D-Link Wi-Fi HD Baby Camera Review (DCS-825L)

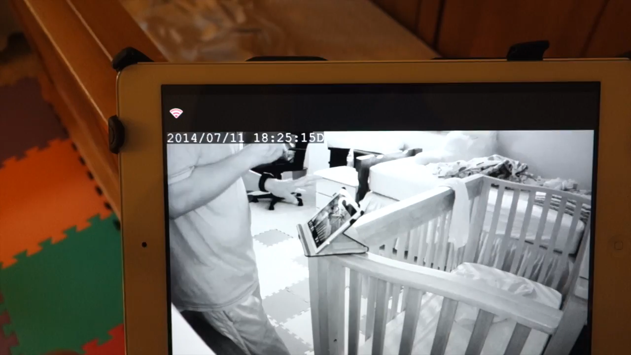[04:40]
no matter how well this room is lit, night vision is always on. So that's one of the cons.